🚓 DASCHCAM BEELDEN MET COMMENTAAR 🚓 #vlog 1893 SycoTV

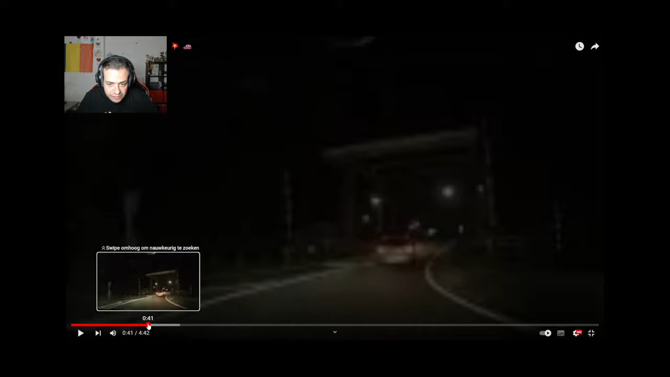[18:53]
Ziet haaien... Wacht, nee, hier nog niet. Ziet hier haaientanden, haaientanden. Oh my fucking god. Als je een auto ziet komen, jij moet voorrang geven. Dus die witte moet voorrang geven. Want die een auto op de rotonde maakt geen manoeuvre. Want die reed gewoon in één keer rechtdoor op zijn rijstrook. En dan ja. Bijna tikkie.
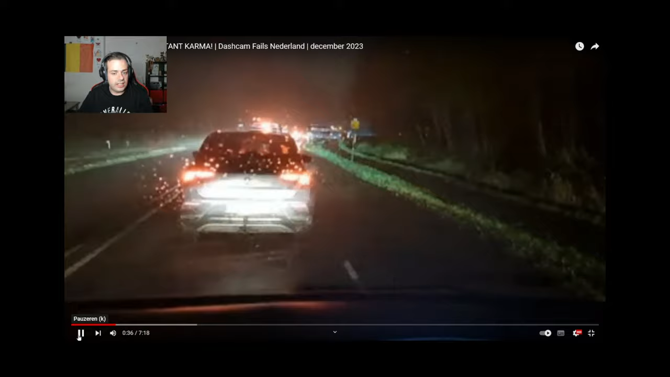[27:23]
Denk je iemand over de fietspad, denk ik. Ik zie daar vier pinkers. Oh my fucking god, dat was koeien. Als jullie het goed zagen, hier zo. Allemaal koeien. Koeien, koeien, koeien of schapen. Ik weet niet wat juist is. Het is niet goed zichtbaar. Staat wel op HD. Full HD, ziet je? HD, ja. Ik heb geen premium.
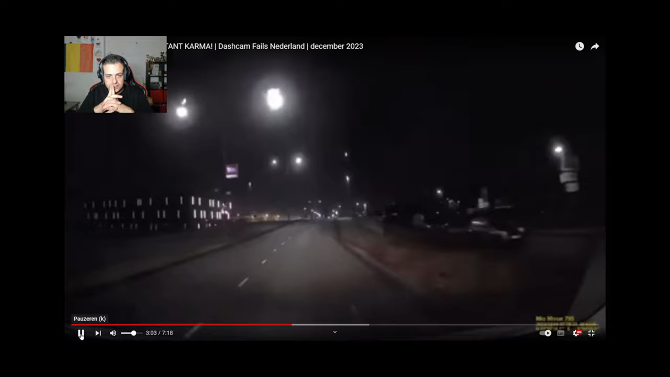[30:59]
Het was wel een lange strook waar onder water stond hoor. Wat gaat hier gebeuren? What the fuck? What the fuck doet die? Oké, okay, even terugspoelen. What the fuck doet die? Hier? Hier moet je op letten. Hier. Hè? Huh? Die gaat even over het. Gaat even. Die heeft precies.
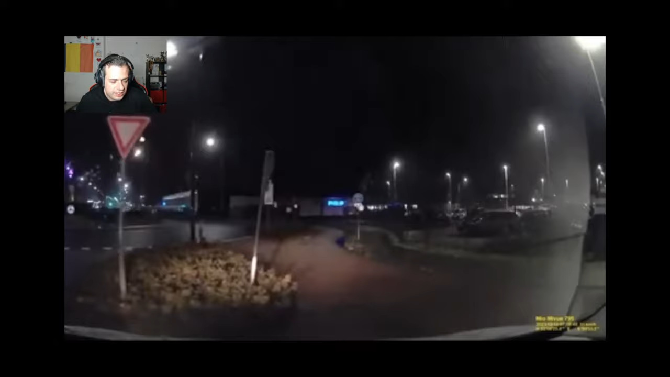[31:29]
Hè? Huh? Is hij even er niet bij of zo?
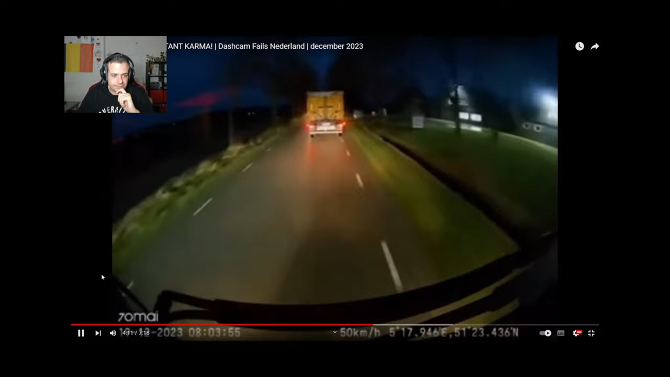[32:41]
Doe dat nou toch niet! Had je gezien hoe net dat dat was? Zie je, hoe net. Hier zie je al de koplampen van de andere bestuurder al. Hier zie je de koplampen van de bestuurder die aan voorbij en zeggen is een vracht. Je ziet er toch dat er een tegenligger komt. Wacht toch dan geduldig af om voorbij te steken.
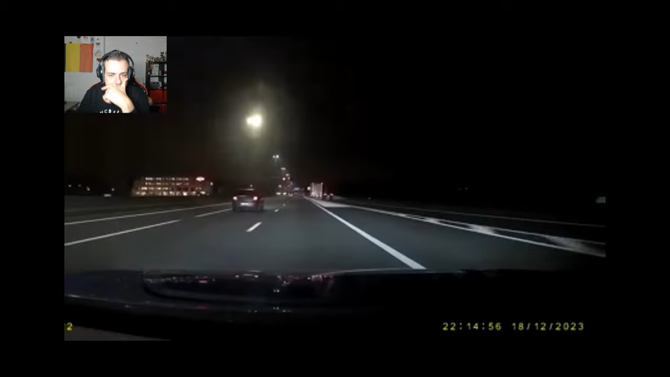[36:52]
Ik denk iets met deze auto. Het is een volle lijn, hè. Auto, de dashcam beeld doet al uiterst zijn best al om naar de andere racerook al te gaan. Nee, oh my god. Die een autoke die gaat nog eens even doorrijden. Waardoor dat die een vrachtwagen heel eventjes op de andere racerook moet komen. Doe dan auto. Mau. Zag je dat ook nog? Oh my god.
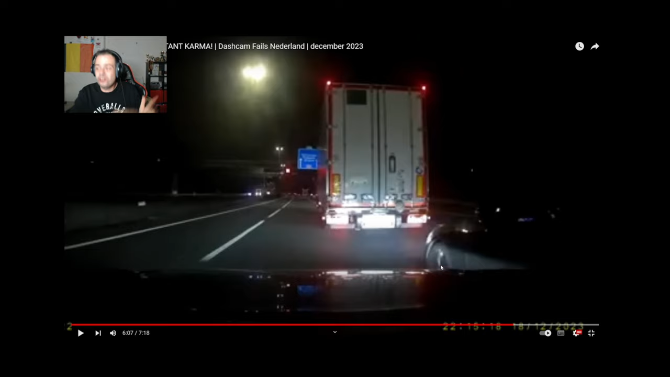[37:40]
Je ziet dat toch. Oké. Okay. Ja, kijk uit. Hij is gek. Ja, maar ik heb geen zin in een ongeluk. Goed gezegd, dame. Geen zin in een ongeluk, want dat is miserie en papierwijk tot en met. Ja. En dan gaat hem ook nog remmen.
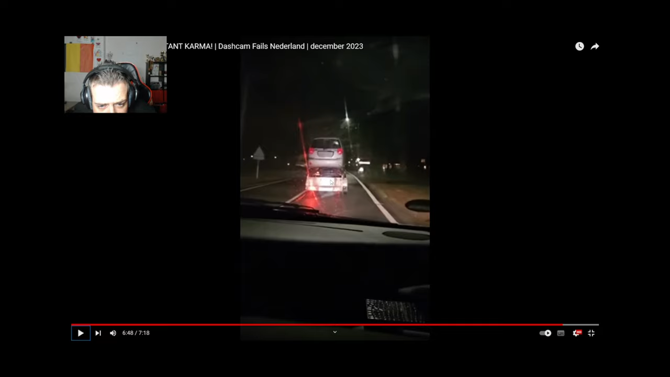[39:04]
Een aanhangwagen en daar heeft hij zijn auto op. Is dat wel reglementair?
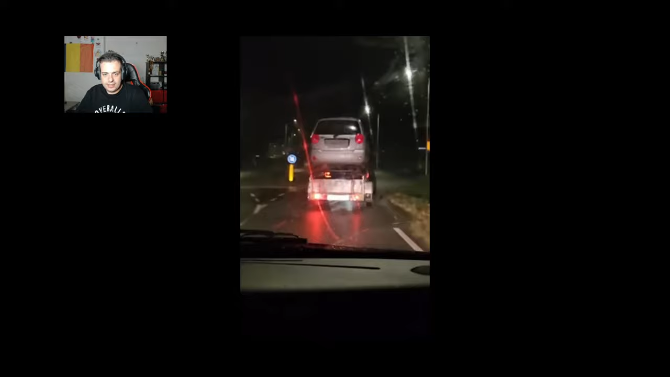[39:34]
Levensgevaarlijk. Ik vind het ook levensgevaarlijk. Oh, dat maffe, zeg. Zeker als hij bochten moet nemen.